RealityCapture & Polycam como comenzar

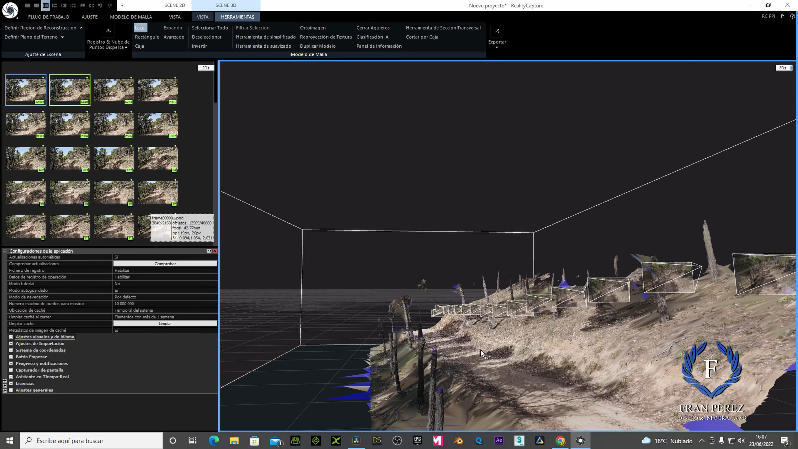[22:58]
lo hemos hecho directamente escaneo 3D y ya tenemos nuestro
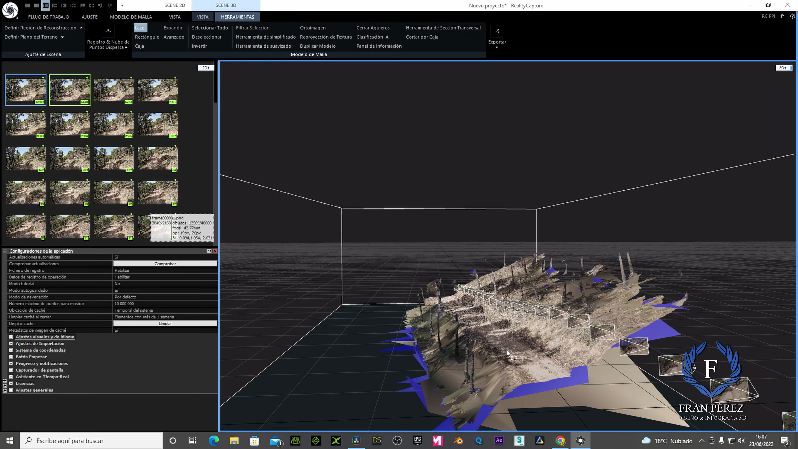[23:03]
sendero listo para poder utilizar nuestra escena, nuestro proyecto, ¿vale?
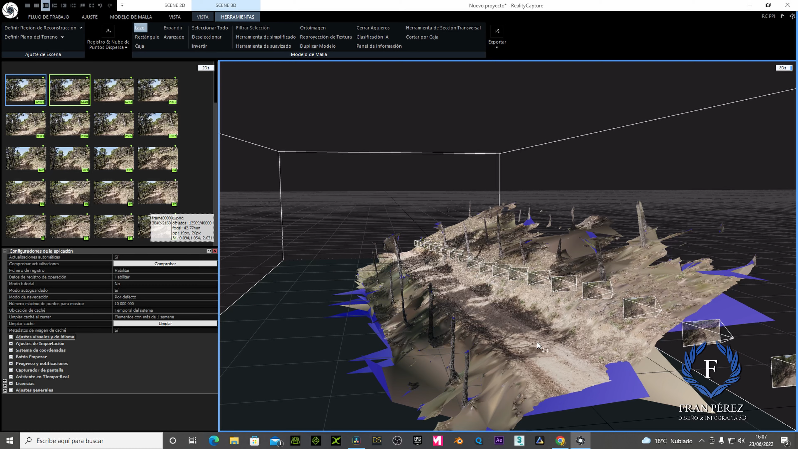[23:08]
Vamos a quitarle todo esto de aquí abajo también.
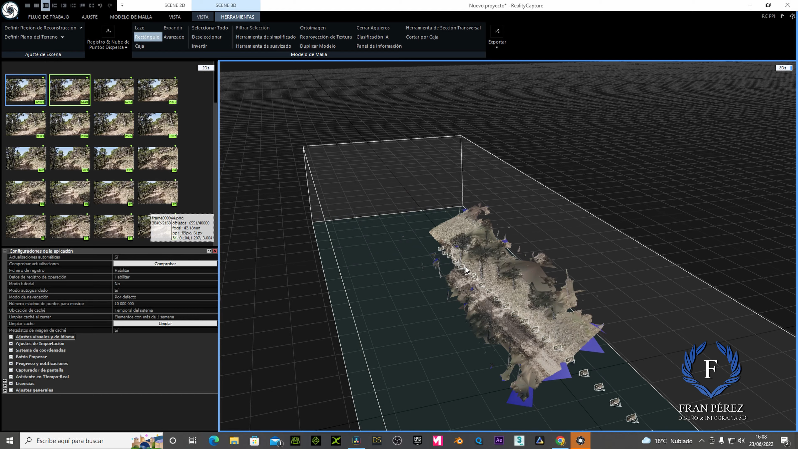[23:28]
Uy, aquí hemos cometido un error. Control Z. Ahí está, perfecto.
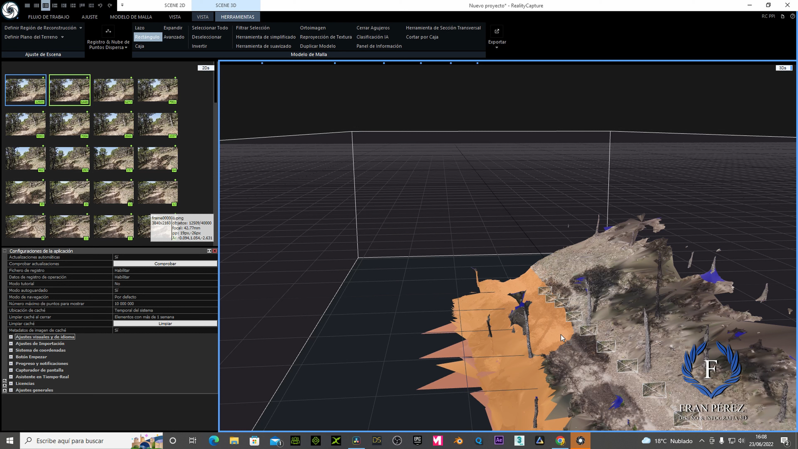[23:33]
Perfecto.
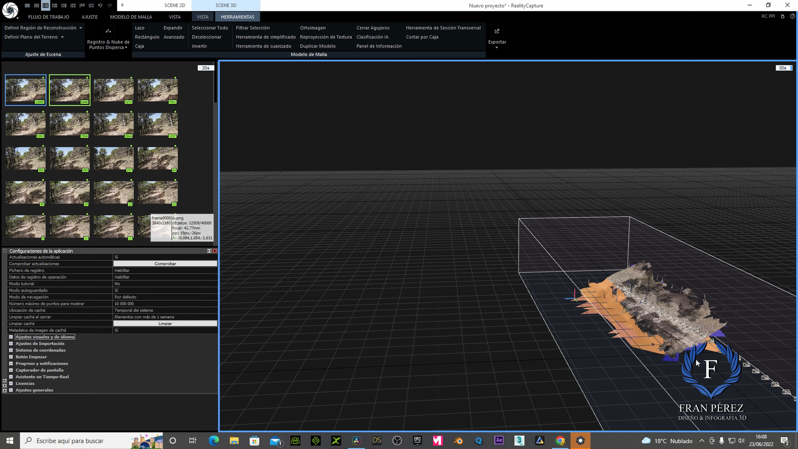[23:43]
Deseleccionar. Perfecto. Tened cuidado con eso para que no tengamos problemas
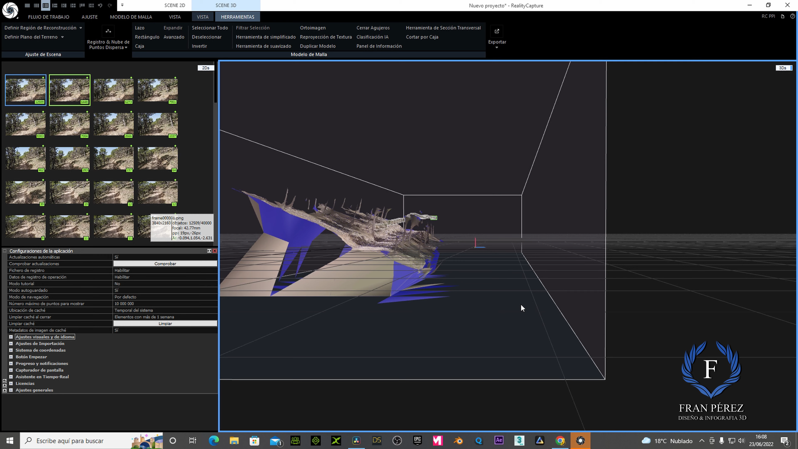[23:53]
de quitar cosas que no nos hacen falta quitar. Bien, vamos al lazo otra vez. Vamos a quitarle esto. Filtrar selección. Vamos a quitar esto también.
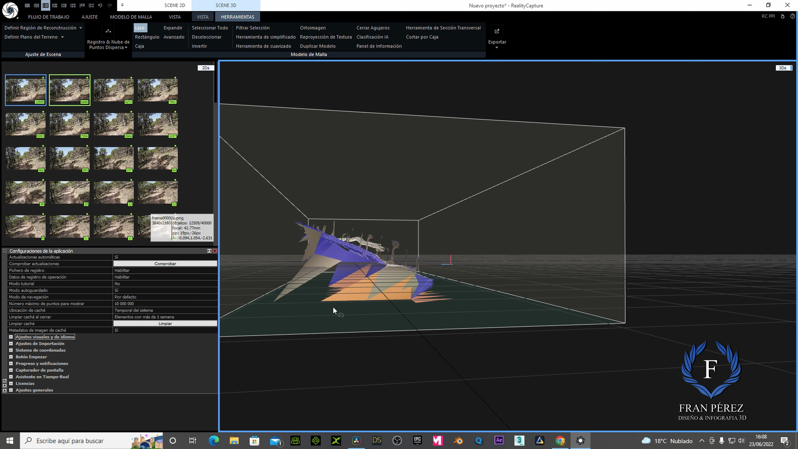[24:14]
Selección. Perfecto.
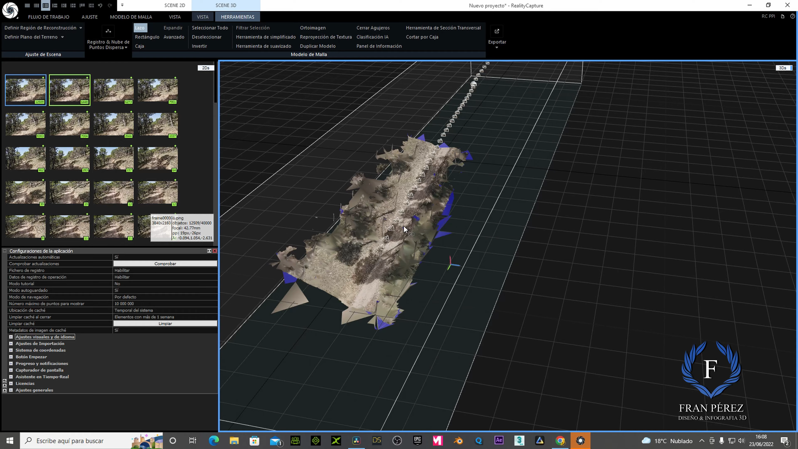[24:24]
Vamos a ir limpiando poco a poco todo lo que no nos hace falta.
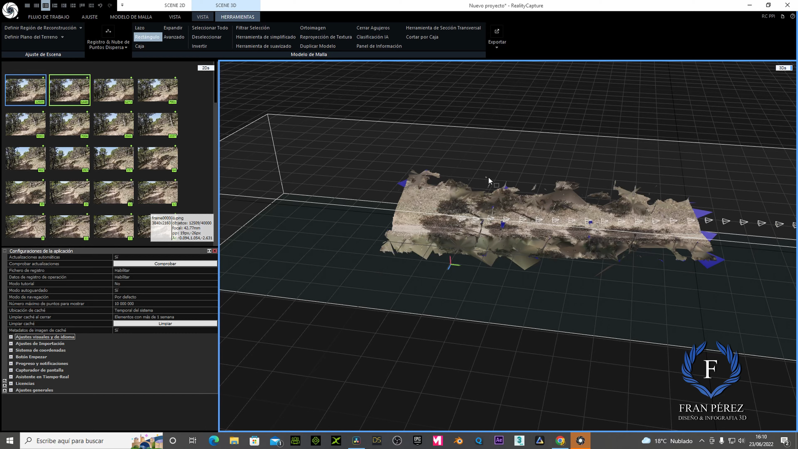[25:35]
Bien, pues yo creo que así, más o menos, creo que podemos trabajar con él ya.
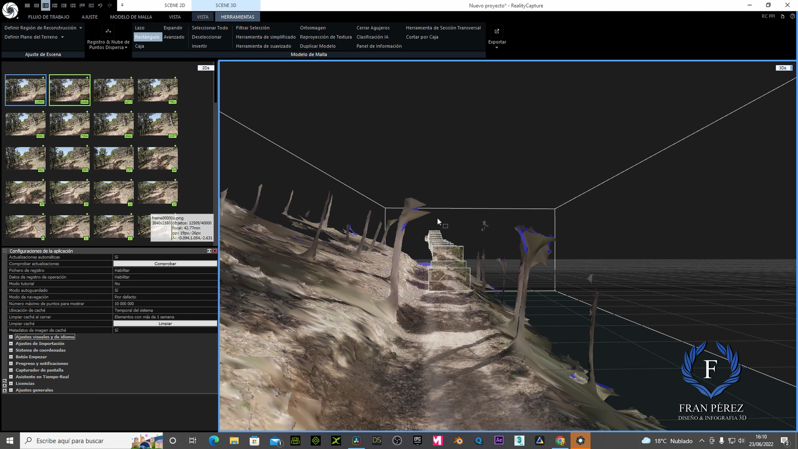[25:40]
Vamos a darle al lazo. Ahí, filtrar selección.
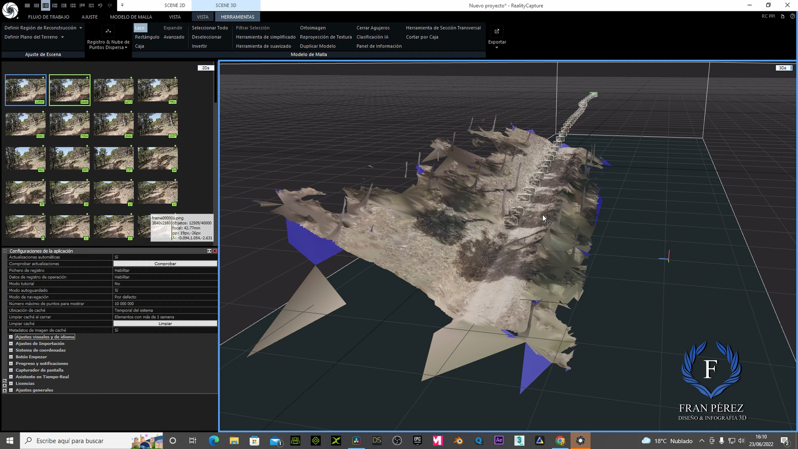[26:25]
Podemos limpiarlo más si queremos, pero más o menos tenemos nuestro modelo 3D.
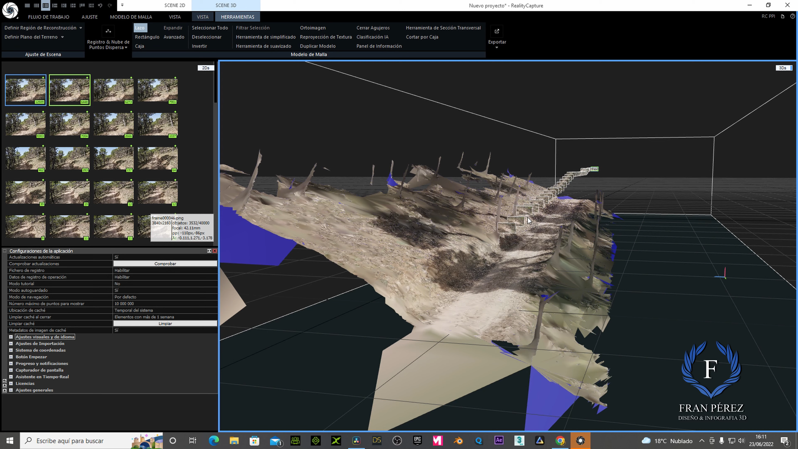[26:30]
Ahora ya lo único que tenemos que hacer es decirle exportar, nivel de detalle, registro, tal. No, esto no lo vamos a hacer así. Vámonos a flujo de trabajo, exportar, y lo quiero exportar como FBX.
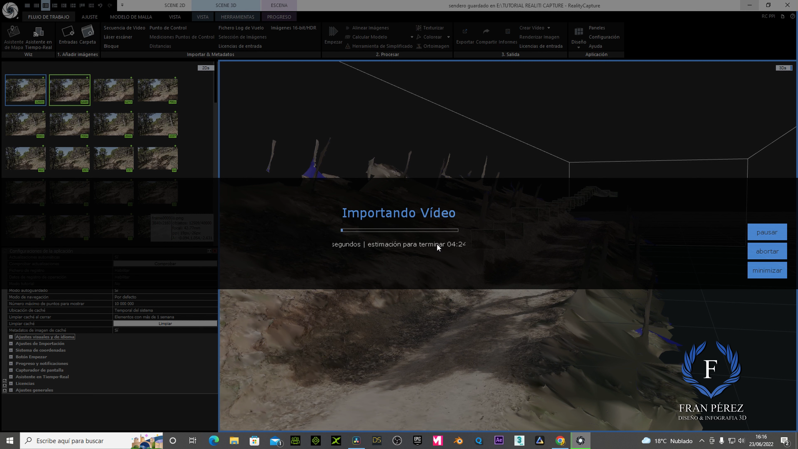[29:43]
Perfecto. Ahora vámonos y vamos a hacer ya un escaneo, un modelo 3D, tomando como referencia estas imágenes.
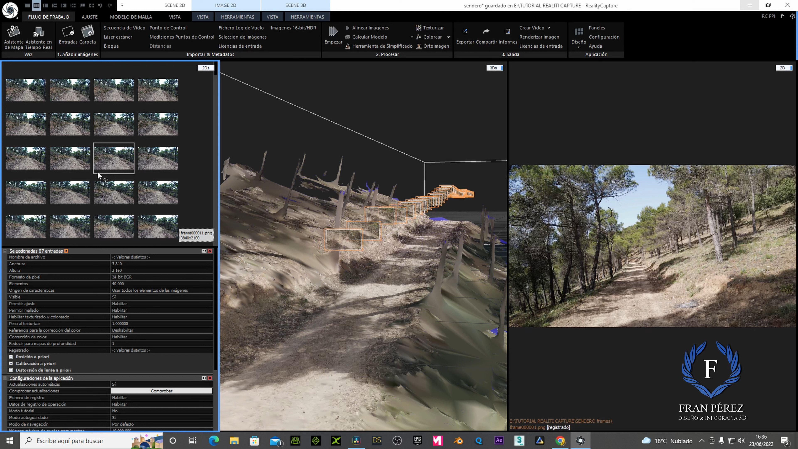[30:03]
Hemos quitado las antiguas y hemos puesto las nuevas, ¿vale? Vamos a darle a empezar y ahora va a generar la realidad virtual con las nuevas imágenes y veréis cómo cambia completamente el terreno, o va a cambiar el modelo completamente, ¿vale?